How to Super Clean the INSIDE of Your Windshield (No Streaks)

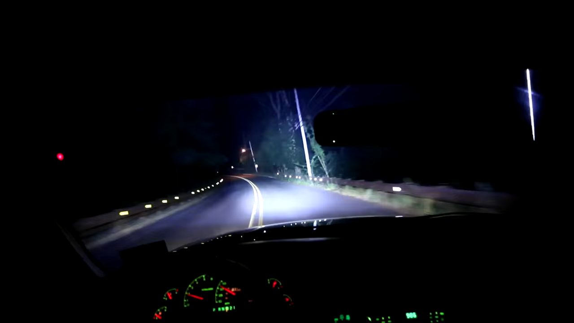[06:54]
It looks crystal clear, which is awesome. So here is before cleaning the windshield and here is after. What a difference!